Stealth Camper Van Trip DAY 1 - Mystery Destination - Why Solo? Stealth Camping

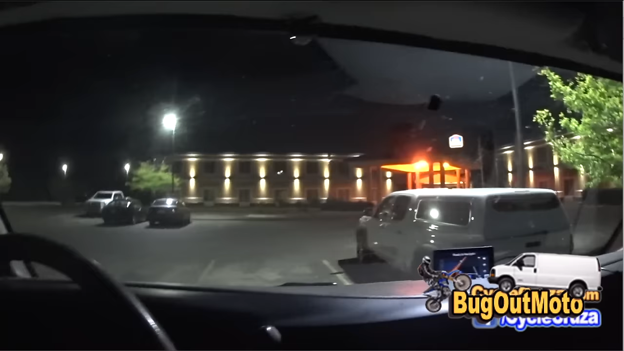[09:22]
lot as i told you guys i i like uh staying overnight in hotel parking lots just because there's minimal to no movement at night uh it's fairly safe uh environment most of the time and uh you know i i feel much more comfortable and at ease